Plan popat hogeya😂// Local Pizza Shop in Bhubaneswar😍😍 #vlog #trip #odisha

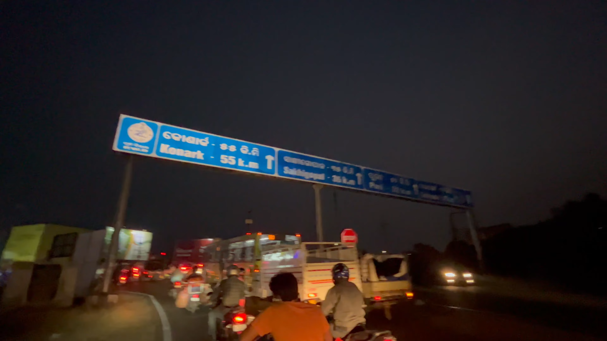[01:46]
97 किलोमेटर और यह रोड में हम लोग जा रहे हैं तो दहुली आएगा यह देखो गोवर्मेंट बहुत सोरी सागा हां
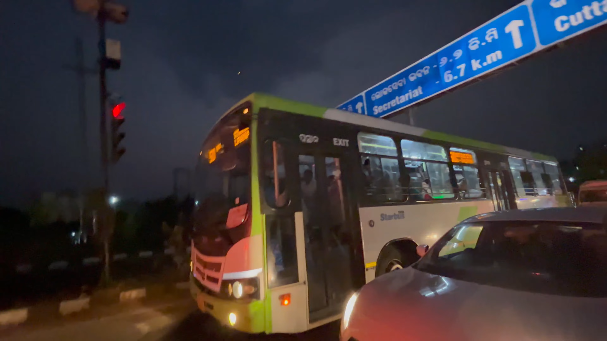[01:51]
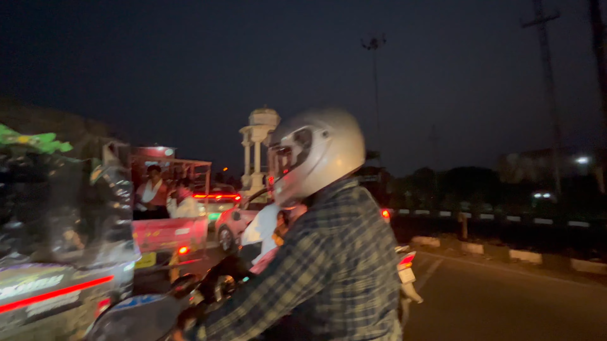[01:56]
मेरा दोस्त पूछ रहा है दोली किस साइड है तो उससाइड जाएगे हम लोग जा
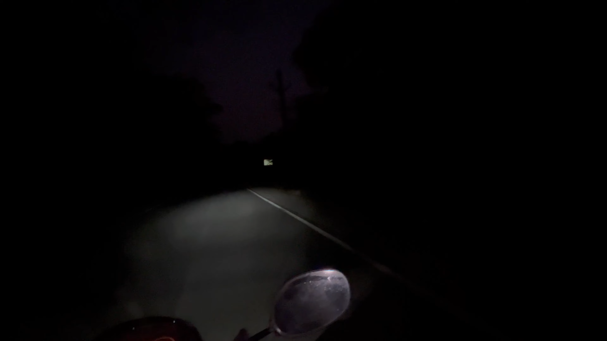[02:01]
रहे थे लिखनी यह रस्ते में देखो मतलब एक भी लाइट नहीं है पुरा अंधेरे में हम लोग चल रहे हैं लिखा तो गया था याज यह टूरिस्ट प्लेस है एक लाइट तो देना चाह यह जगा मैं पोँच गया लेकिन लंर नहीं है